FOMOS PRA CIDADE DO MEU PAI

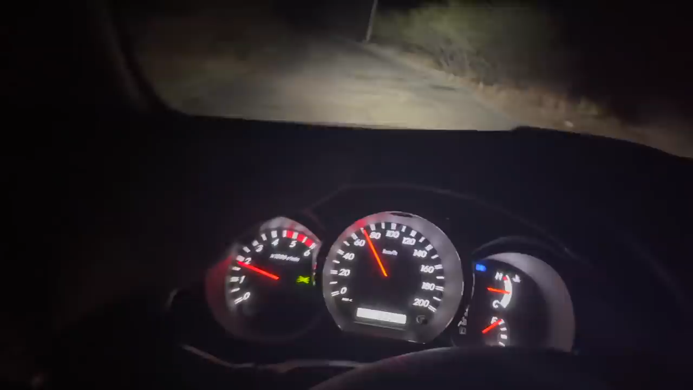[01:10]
Vai botar na frente aí e eu passo por cima, velho Perigoso, galera Nordeste de... Nordeste de madruga é perigoso Mas se você lá é piloto de fuga, irmão Vai meter macha Então é isso, três horas da manhã Tô metendo macha pra cidadezinha ali No meio da estrada, um bode, pai E aí, sangue bom?